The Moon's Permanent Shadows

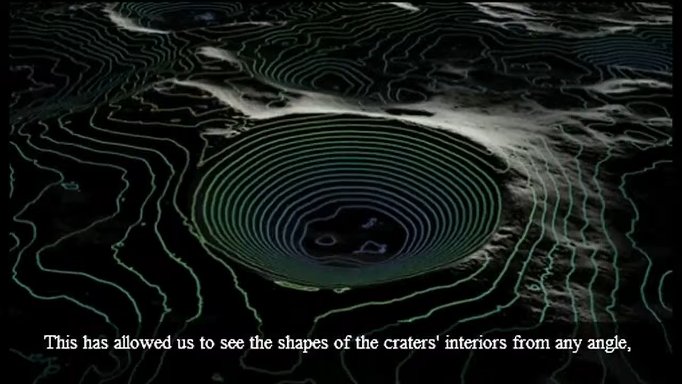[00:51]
This has allowed us to see the shapes of the crater's interiors from any angle, and by making 3D models, we can light up the crater floors as if we had a giant flashlight.
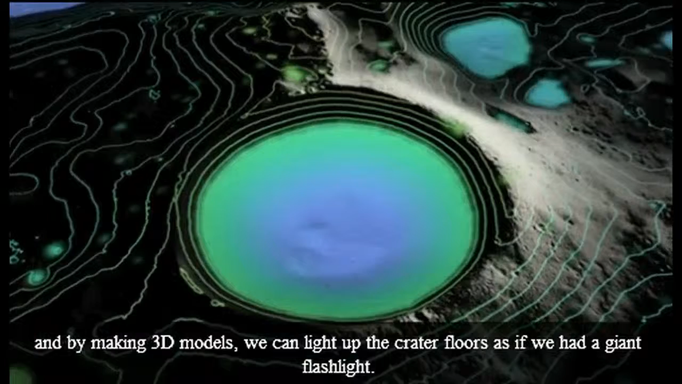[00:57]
And although the Sun never illuminates these craters, other stars still cast a faint light into the permanent shadows.